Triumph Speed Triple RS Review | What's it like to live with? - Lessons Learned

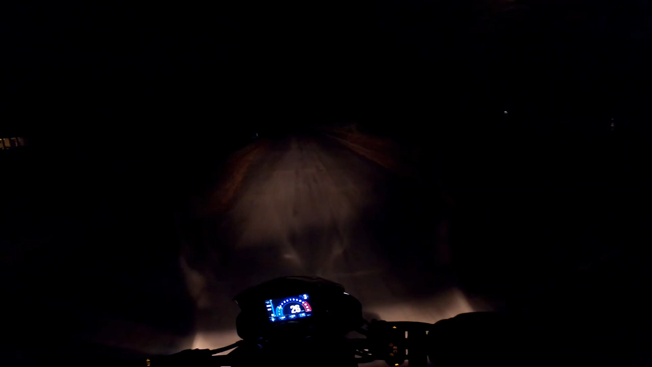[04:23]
What's that like? Well, it's always a bit of a problem to demonstrate on the GoPro, because even in low light mode, it doesn't really give you a proper flavour of what the lights are like on here, so I can tell you, this dipped headlight is absolutely amazing on here. It does have daytime running lights on the Speed Triple as well. If I put it to daytime running light mode, there you go, you can't ride like that. But with dip, you absolutely can. And another great thing about this bike, I'll show you what the full headlight beam is like in a minute,
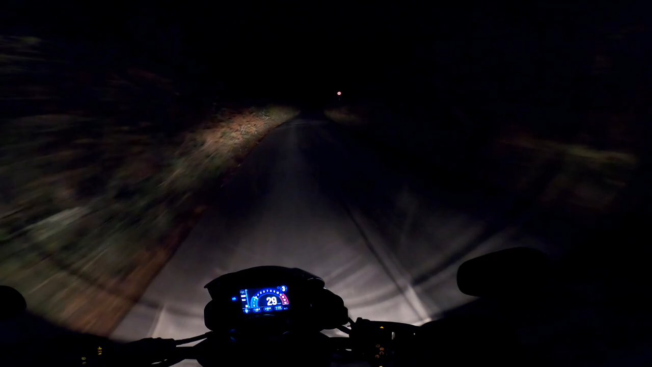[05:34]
Again, you probably have to take it from me that that's what it's doing. It looks really, really good, this headlight. It is, of course, LED and super bright.